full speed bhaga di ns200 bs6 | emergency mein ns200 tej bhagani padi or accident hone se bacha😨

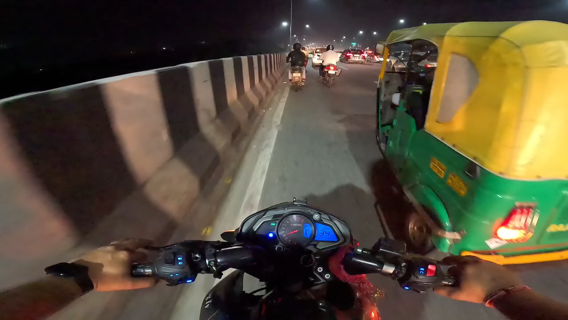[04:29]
जितनी मैं कंट्रोल कर सकता हूँ उतनी मैं भगा रहा हूँ। ट्रैफिक में शायद 80-82 के आसपास भग रही होगी, पीछे खाली रोड मिले तो ज़्यादा भग जाएगी। बस जल्दी सब फटाफट पहुंचना है और
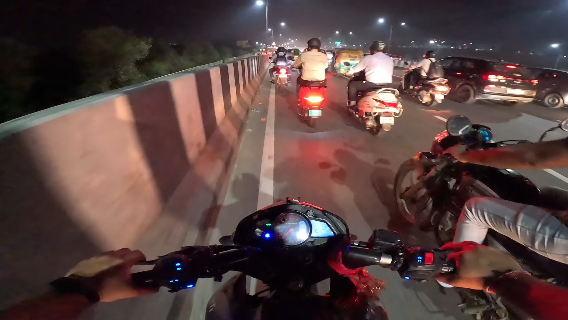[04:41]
पर ये लास्ट ट्रैफिक मिलेगा, इसके बाद कोई ट्रैफिक नहीं है, भागम भाग जाएगी गाड़ी। क्या हो गया भैया, कैसे चक्कर से कैसे आ रहे हैं तुम।
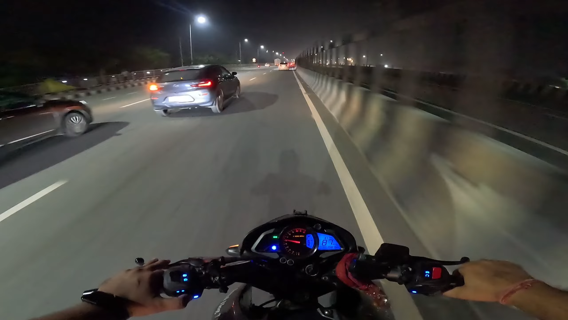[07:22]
बड़े भयंकर तरीके से भगा रहा है। टियागो है, टियागो वो जा रही औरत तेरी पूरी बेल रखी इन्नर एक्सक्यूज मी। ये देखो ये देखो ये देखो,